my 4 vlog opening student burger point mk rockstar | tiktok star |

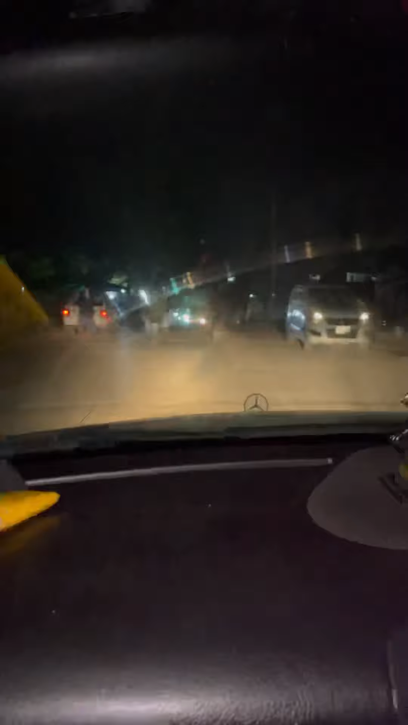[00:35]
अब हम इनके पीछे जा रहे हैं कि जिस जगह पे इन्होंने अपनी ओपनिंग रखी हुई है।